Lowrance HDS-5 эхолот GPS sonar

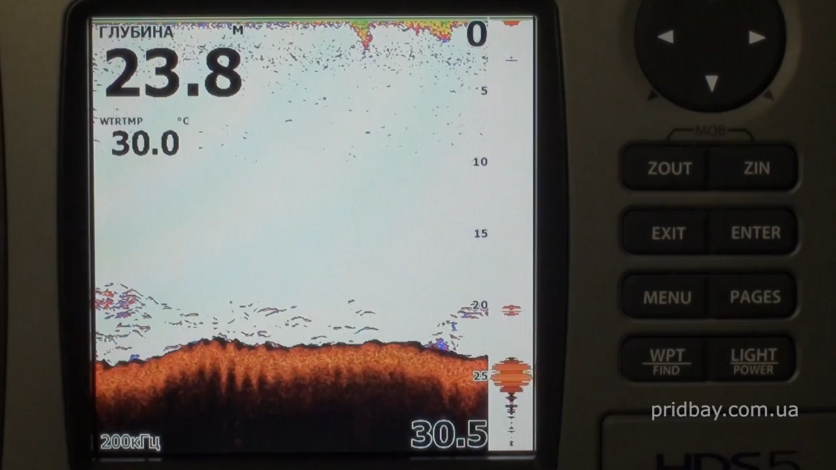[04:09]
On screen: depth 23.8 m, water 30.0°C
интегрированные решения с использованием радаров, привлекательный дизайн и новую операционную систему,
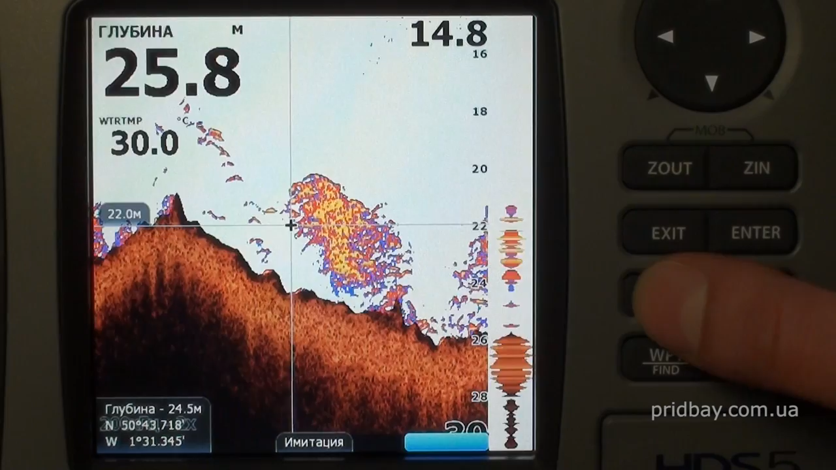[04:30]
On screen: depth 25.8 m
Достаточно крупный цветной дисплей с диагональю 5,4 дюйма и флуоресцентная подсветка обеспечит вам удобство
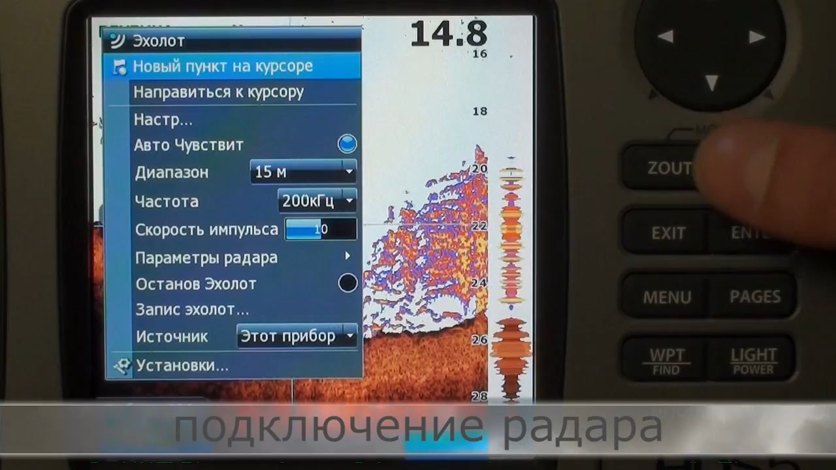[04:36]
при использовании ночью или в условиях малой освещенности.
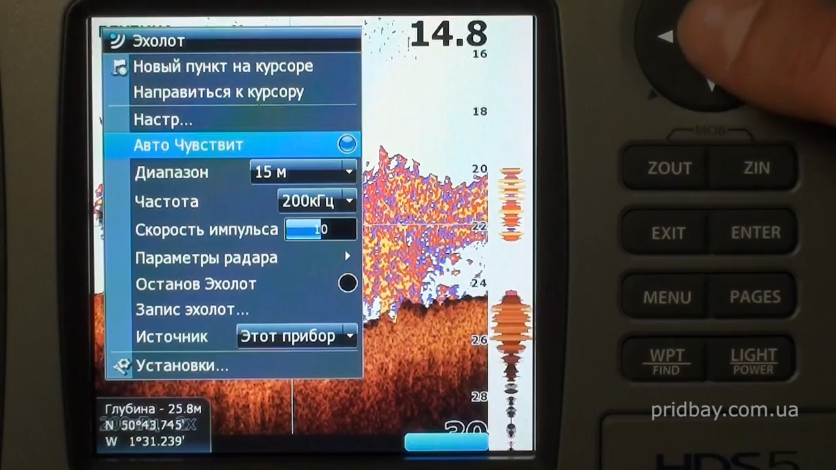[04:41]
On screen: depth 25.8 m
Высокоскоростное обновление экрана позволяет вам быть в курсе свежей информации.
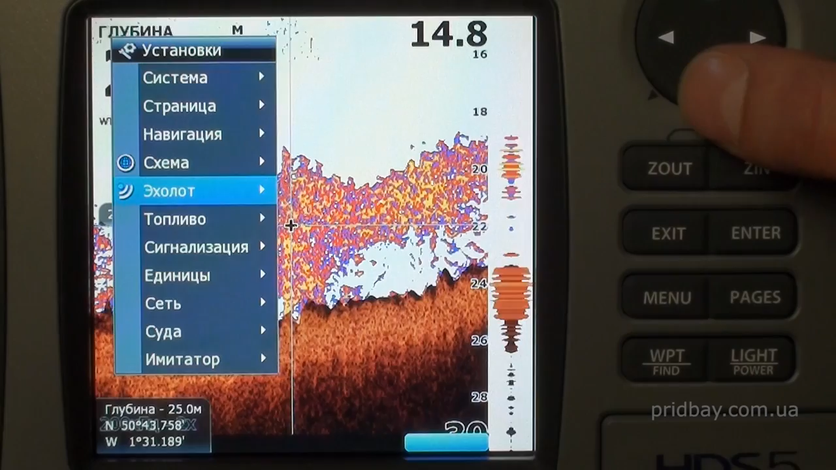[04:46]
Особенно это важно для хорошей работы эхолота. Картплоттер Lowrance HDS-5 обладает функцией улучшенной обработки сигнала ASP.
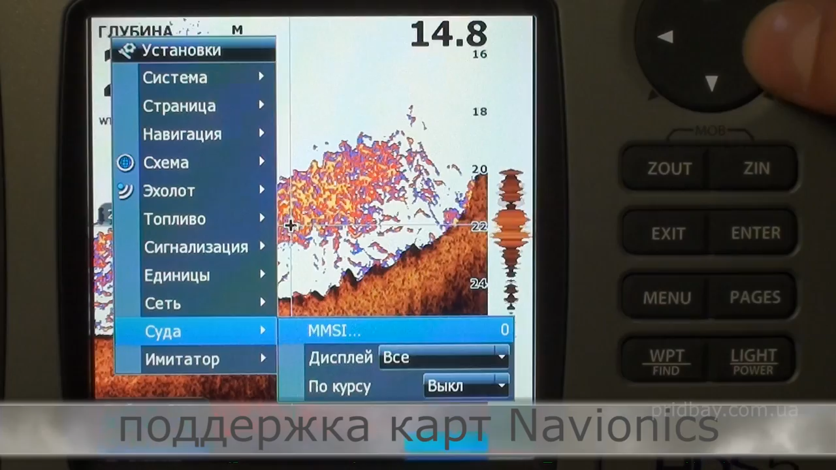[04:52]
On screen: depth 14.8 m
Глубина эхолокации достигает 900 метров. Функциональные возможности эхолота ничем не уступают отдельно стоящим аналогам.
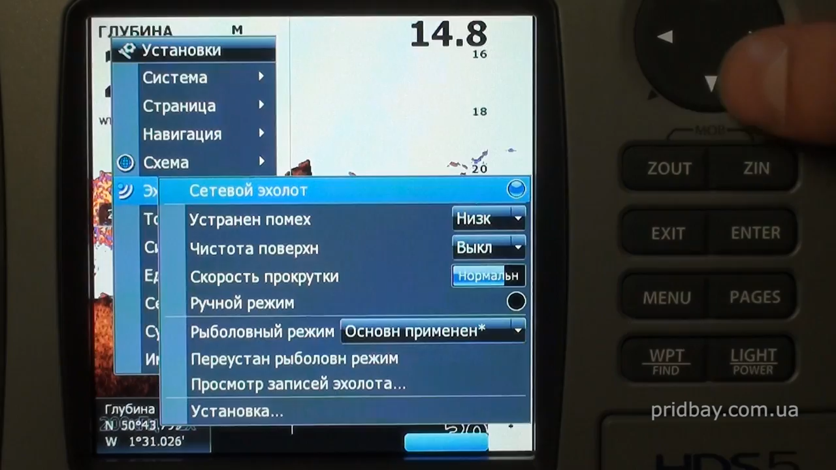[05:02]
Универсальный дисплей Lowrance HDS-5 работает с картографией Nautic Pads и Navionics.
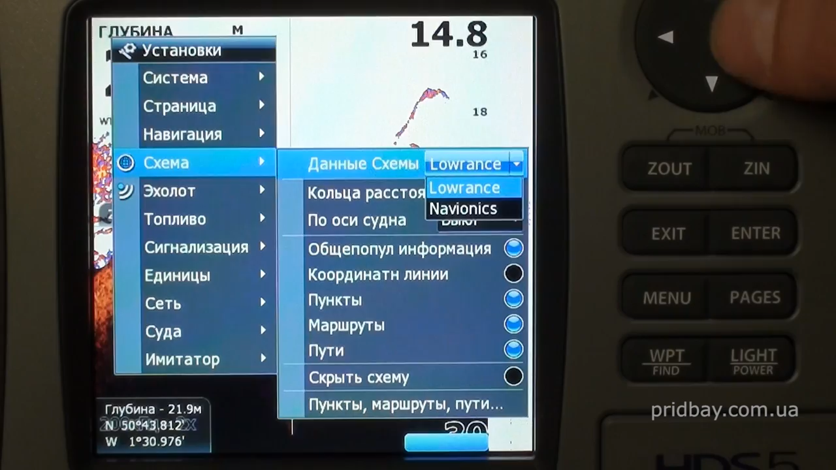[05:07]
Для расширения картографии и записи
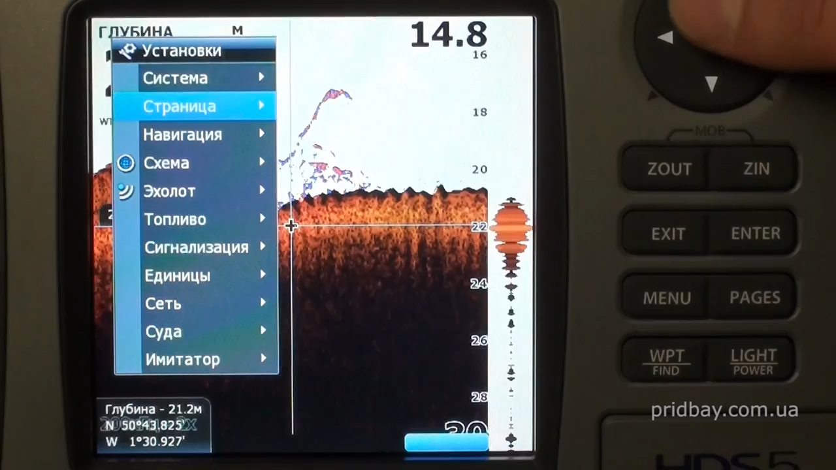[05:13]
маршрутов предусмотрен слот для SD-карт памяти. Возможно подключение антенны радара. Заказать эхолот с доставкой вы можете в нашем магазине. Удачной вам рыбалки!